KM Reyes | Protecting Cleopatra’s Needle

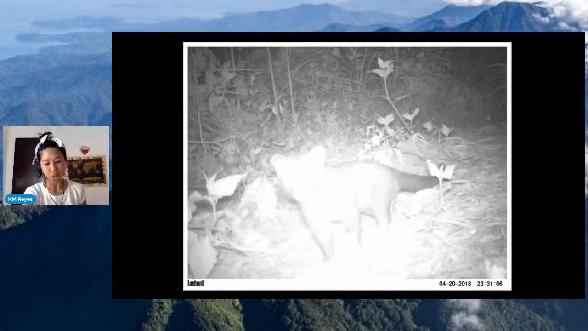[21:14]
So here we have the Palawan civet.
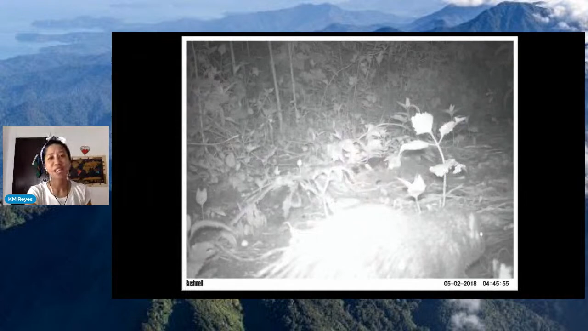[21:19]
Here we have the Palawan porcupine.